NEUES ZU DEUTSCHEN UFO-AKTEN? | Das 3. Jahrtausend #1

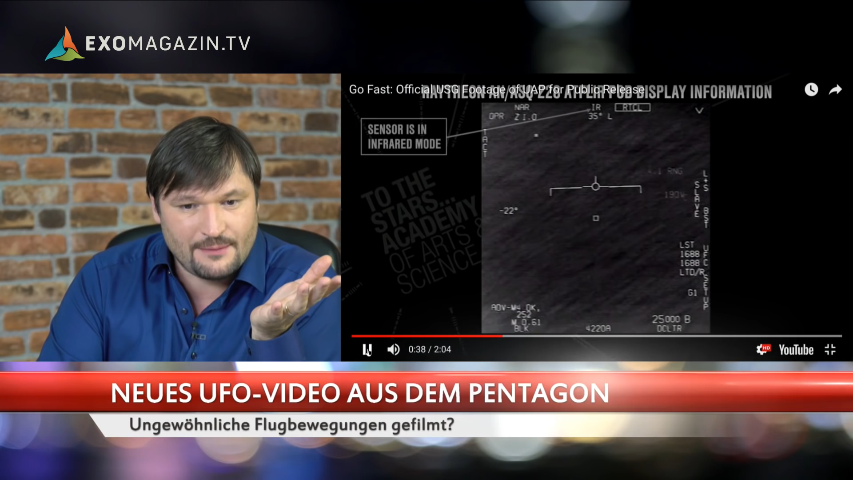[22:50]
nehmen wir mal zum Beispiel Edgar Mitchell, sagen, dass sie davon wussten, dass es dort noch geheime, also Black-Projects gibt, die sich mit UFOs beschäftigen. Hier sehen wir also die Erklärung, was es mit diesen verschiedenen Einblendungen auf sich hat. Dass die F18 hier gerade in 5-Grad-Winkel nach rechts fliegt und so weiter.
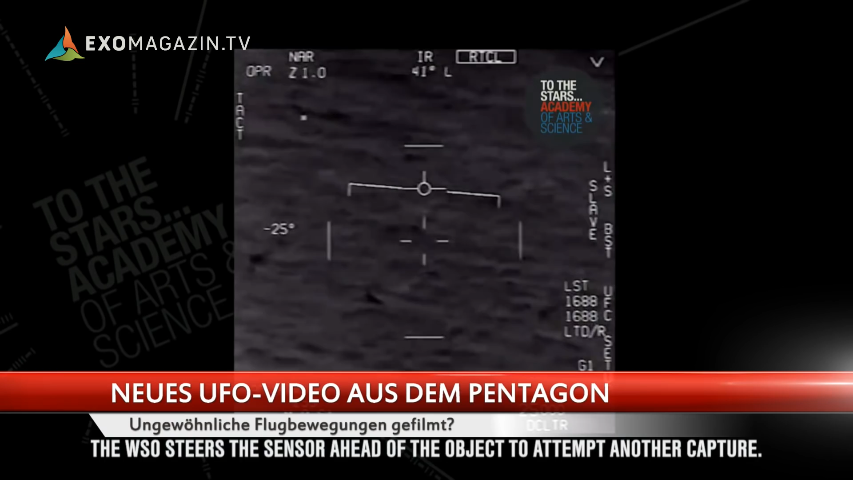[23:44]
Und diese Automatik hat Probleme, sich darauf zu fokussieren. Und jetzt hat sie es geschafft. Und die Piloten sind total außer sich, dass sie es geschafft haben. Ich habe es vergessen.